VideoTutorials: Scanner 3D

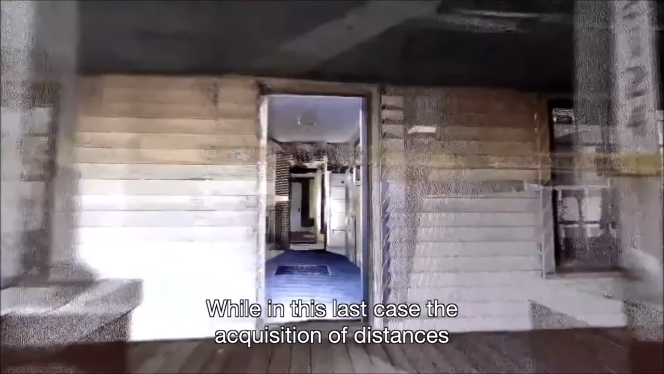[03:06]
Mentre in quest'ultimo caso la posizione delle distanze e dunque la ricostruzione tridimensionale dello spazio
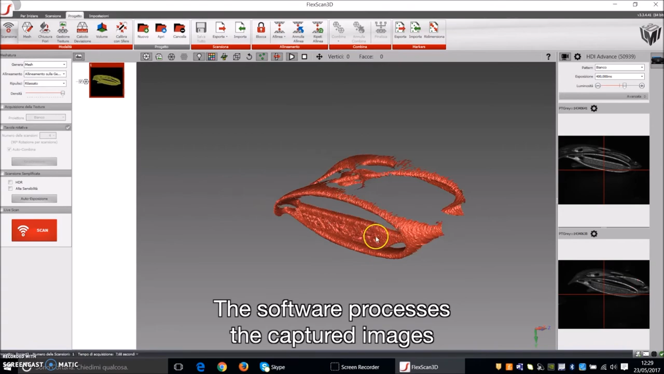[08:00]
Il software elabora le immagini acquisite e le restituisce in questo caso un modello poligonale. Ruotiamo l'oggetto rispetto al sistema controllando che ci sia un'adeguata
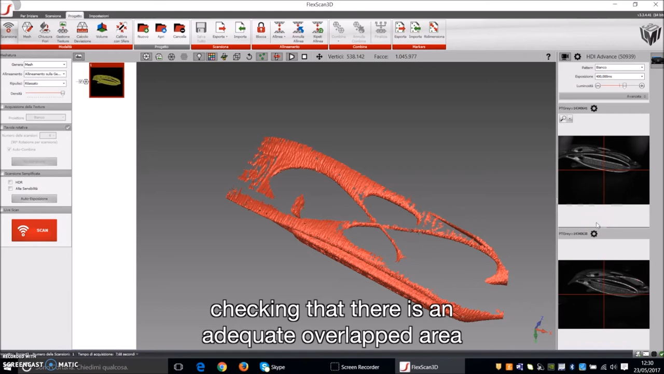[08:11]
area di sovrapposizione tra l'inquadratura precedente e l'attuale.
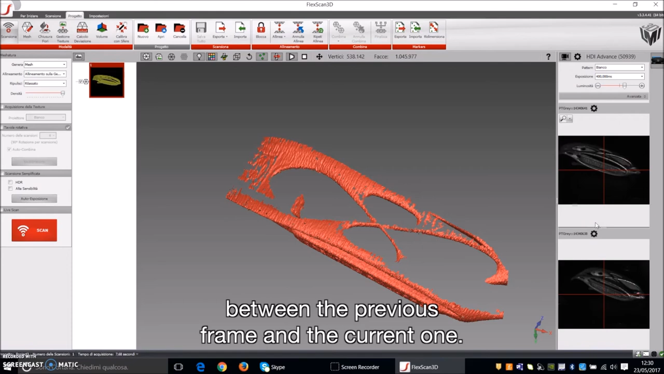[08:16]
Effettuiamo una seconda scansione e una volta generato il modello poligonale
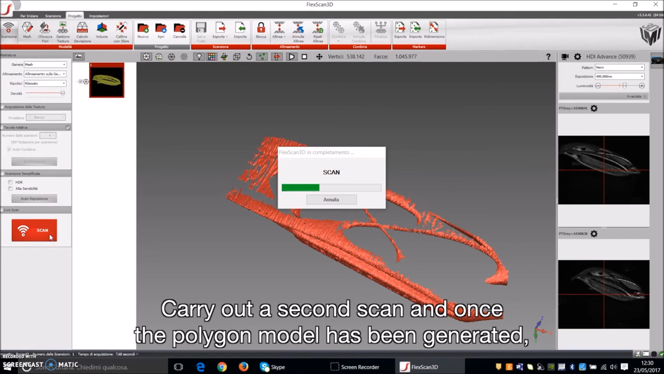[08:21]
il software allineerà in automatico i due modelli in base alla geometria.
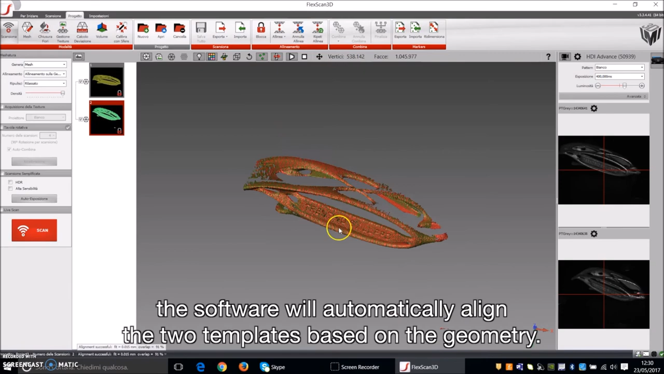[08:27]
Questa procedura automatica può non andare a profine.
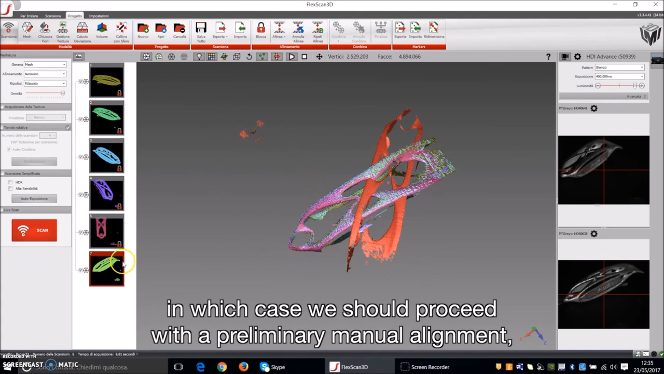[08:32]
In questo caso possiamo procedere con un allineamento manuale di massima tra slide e
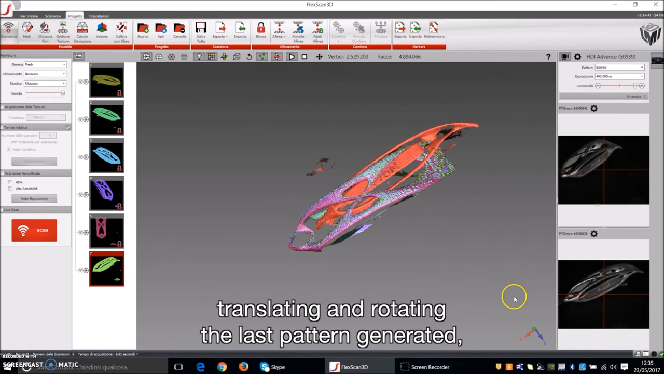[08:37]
ruotando l'ultimo modello generato in modo da minimizzare le distanze tra i
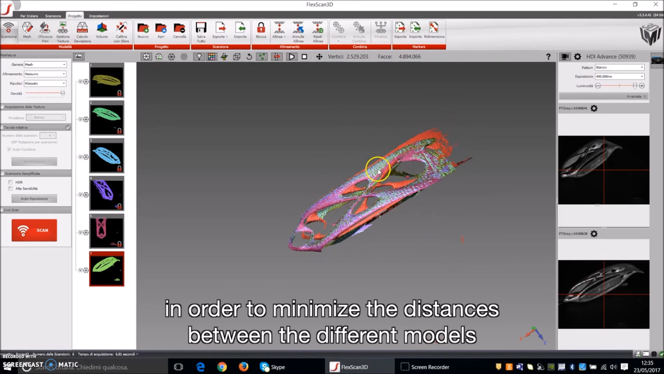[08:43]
diversi modelli e facilitare il processo di allineamento automatico.
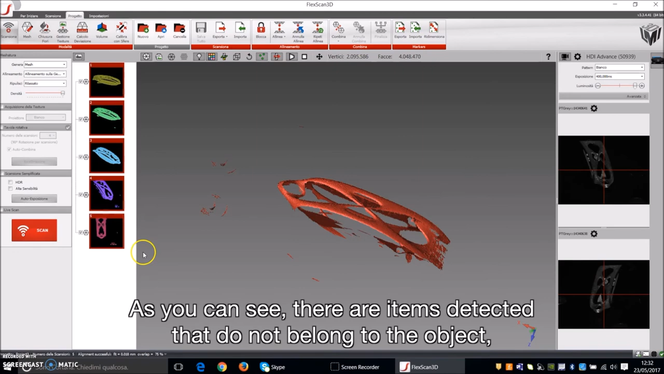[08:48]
Come vedete ci sono elementi rilevati dove appartenenti all'oggetto. In questo caso possiamo selezionarli e eliminarli.